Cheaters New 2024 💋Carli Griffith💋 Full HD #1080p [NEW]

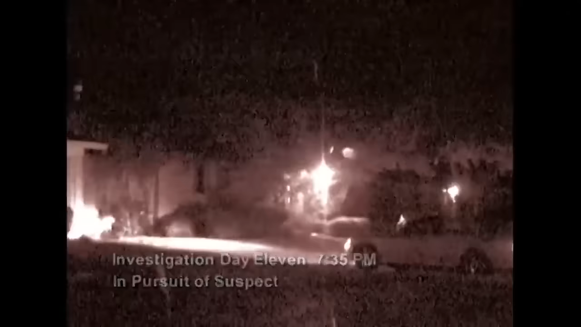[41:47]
Once again, cheaters detectives track the suspect to the companion's place of residence.
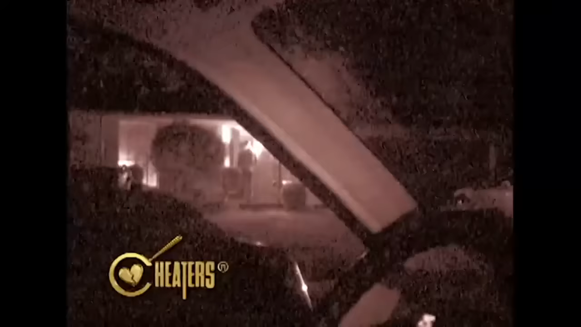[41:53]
Agents make visual contact with Suspect Haynes as he enters his companion's home. Sometime later, the two depart. Cheaters detectives track the couple to a local billiards bar.
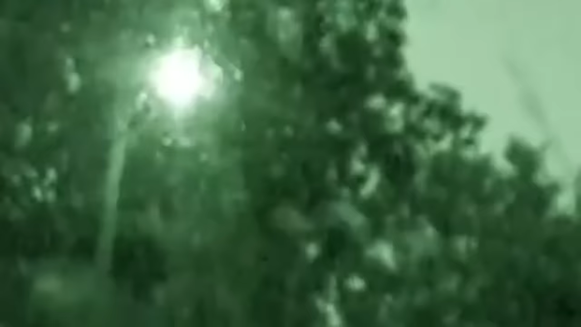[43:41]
Chris was followed until he arrived at a residence.
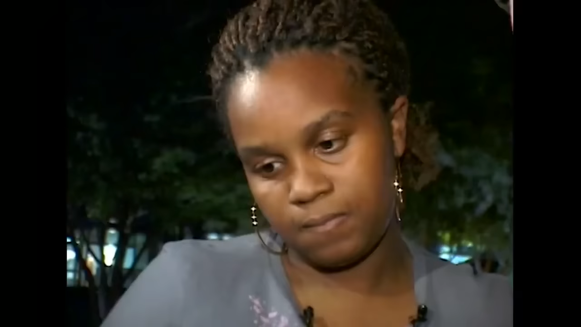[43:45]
Chris gets out, goes to the door,
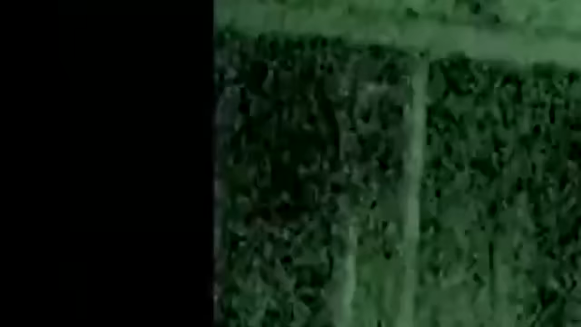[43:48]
spends a short period of time there before he's seen exiting with another young woman.
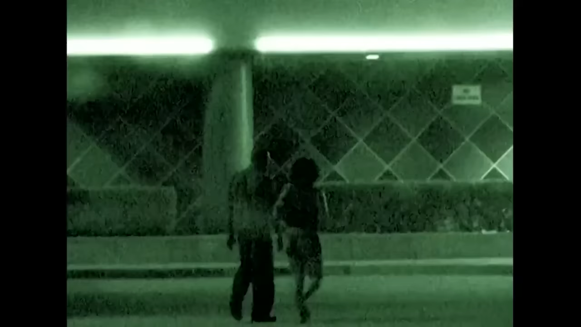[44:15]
Once they completed dinner, they did walk out, were followed to a movie theater.
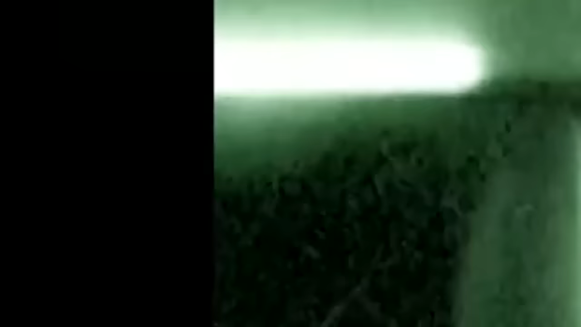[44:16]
There you can see briefly that they're holding hands as they go in.
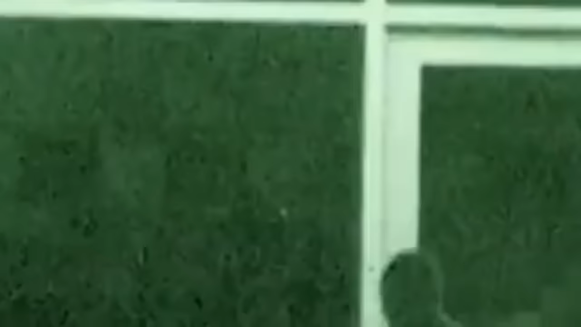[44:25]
Our detective did stay on site throughout the movie, and as they left, we again see them holding hands. On this evening, they were followed until they arrived at a billiard hall.
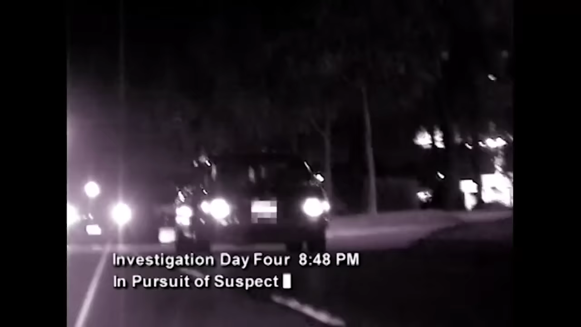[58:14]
Investigation day 4. Agents tail the suspect as he drives through a residential district.
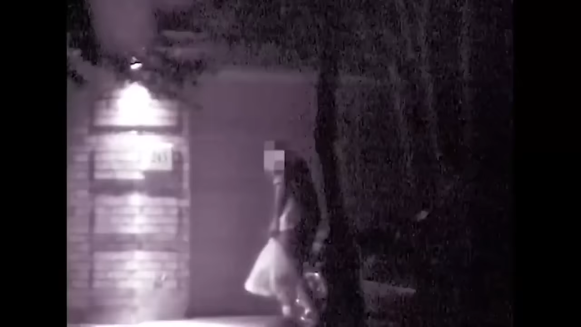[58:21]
Detectives follow the suspect to an unknown house.
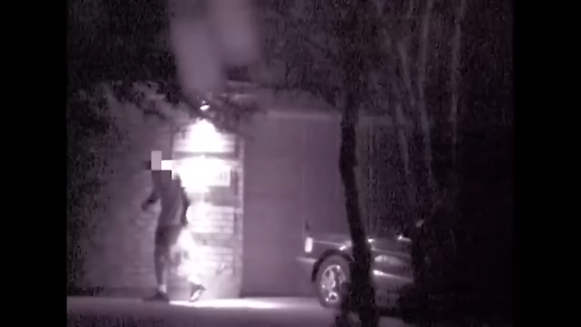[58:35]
Field operatives note the suspect has what appears to be an overnight bag in his hand.
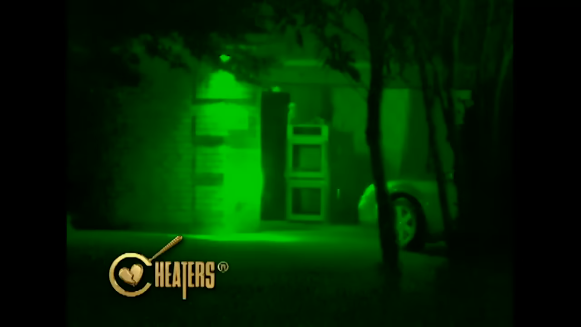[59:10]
Detectives return to watch the house.
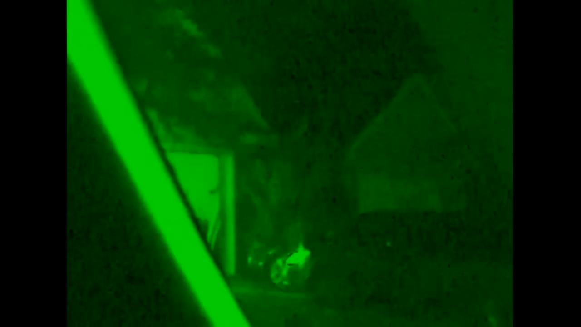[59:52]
Before heading inside, the companion backs her car out of the garage, which allows the suspect to park his car in the other car's place.
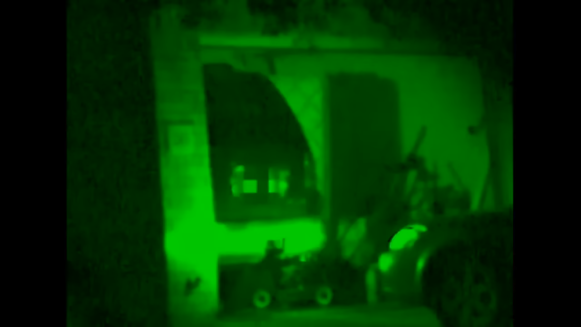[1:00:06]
where they remain for the duration of the night. The next morning, operatives working the early shift spot the companion grabbing the morning paper.
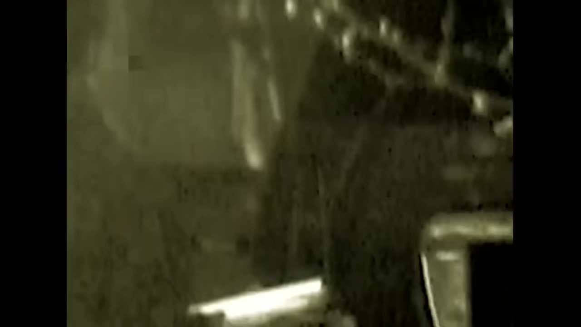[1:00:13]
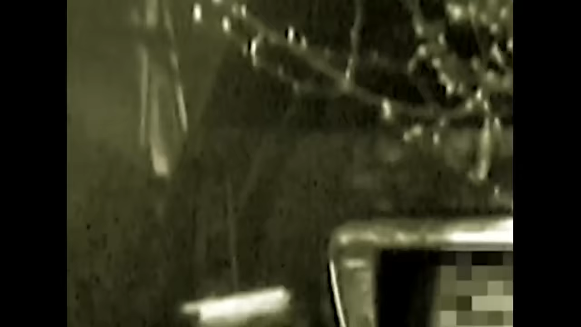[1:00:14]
The companion heads inside,
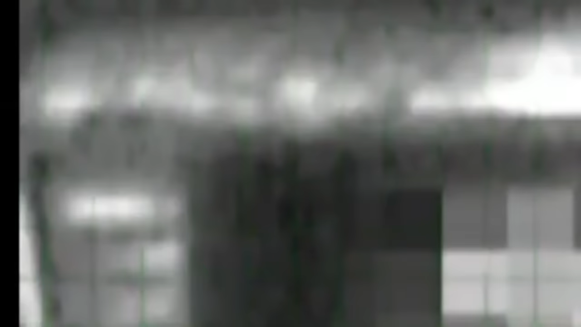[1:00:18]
and gumshoes notice the suspect's car still parked in her garage.
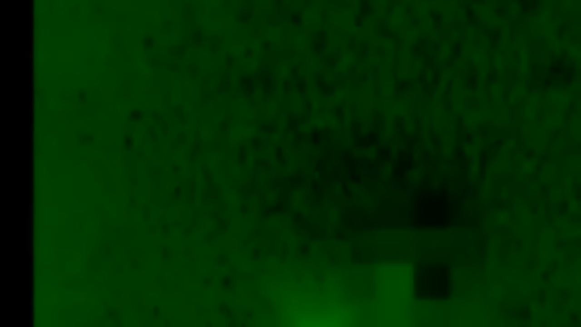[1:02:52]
The young lady's with him. They take off. As they returned,
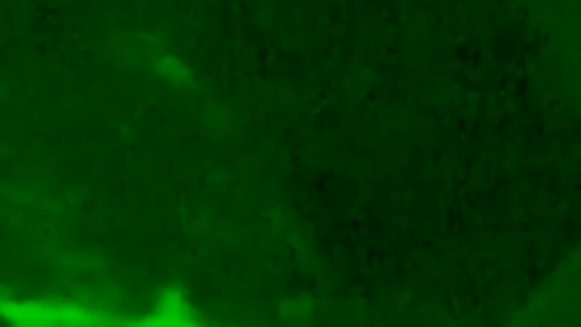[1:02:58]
we see a little swap thing happen where the woman backs her car out of the garage,
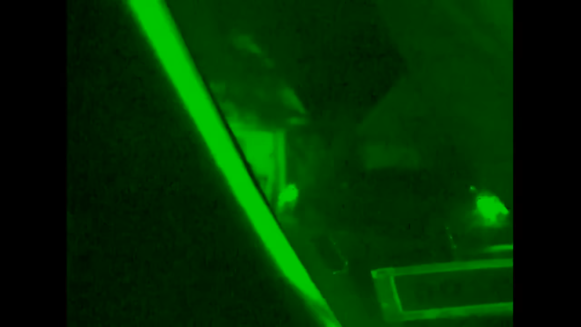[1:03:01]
your husband backs into the street,